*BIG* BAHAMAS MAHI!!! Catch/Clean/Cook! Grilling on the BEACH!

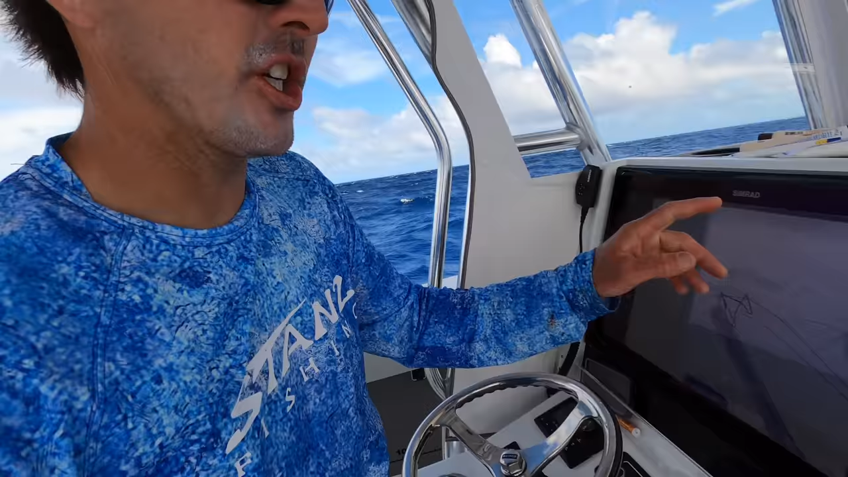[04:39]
We're marking a lot of fish here. You can see the fish on the sonar coming up from 100 down to 200.